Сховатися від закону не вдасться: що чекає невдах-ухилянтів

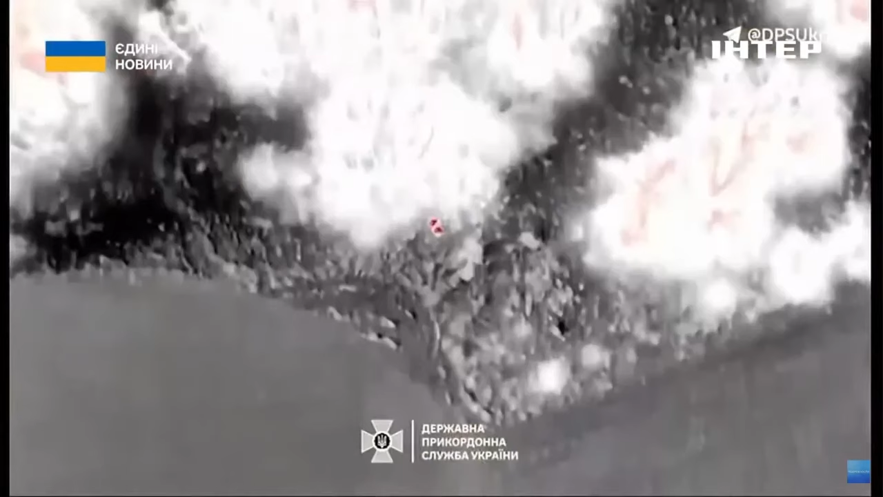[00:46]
Ці четверо мандрівників, здається, максимально вдосконалили план втечі.
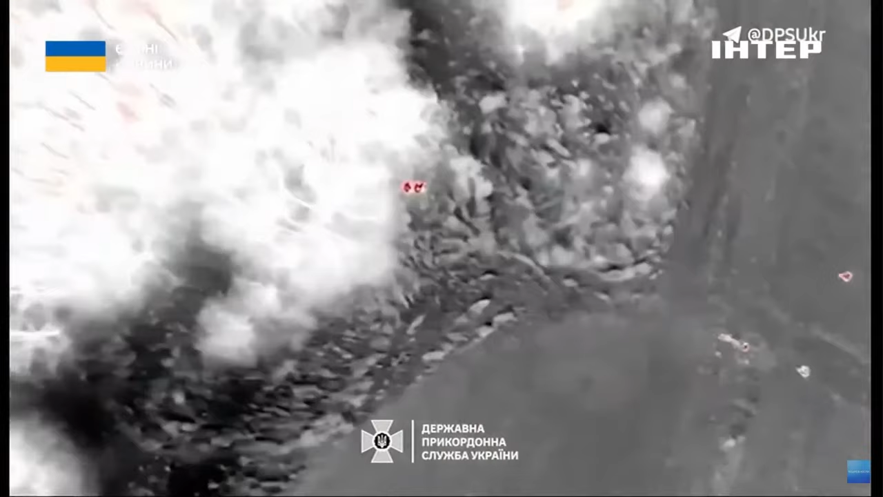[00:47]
Свої тіла обмотали ізотермічними ковдрами.
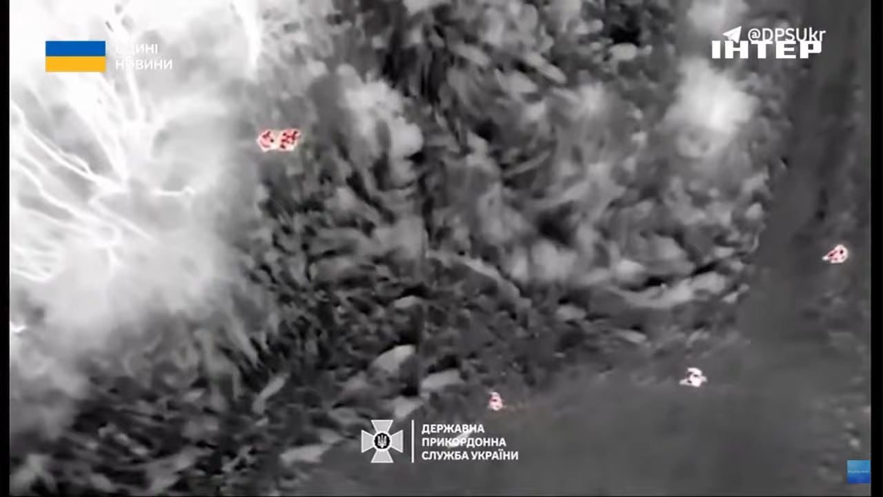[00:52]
Так і тепліше, і тепловізор не помітить.
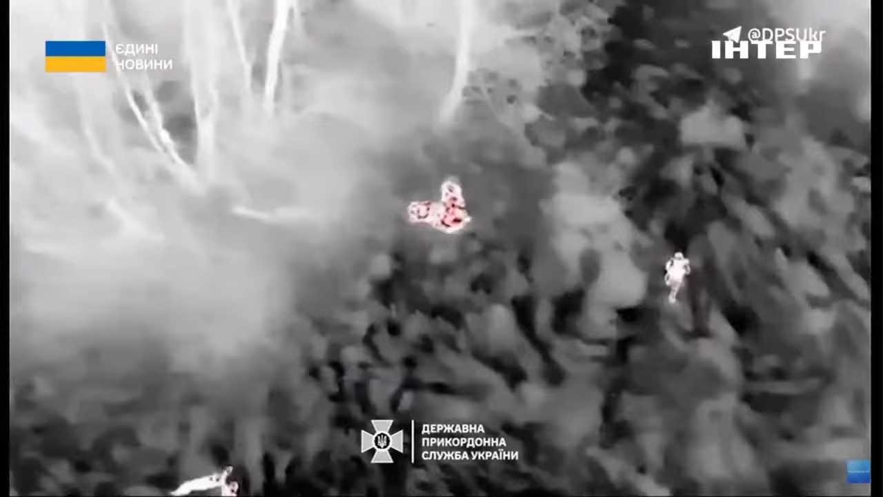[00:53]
Але цей задум теж був намарним.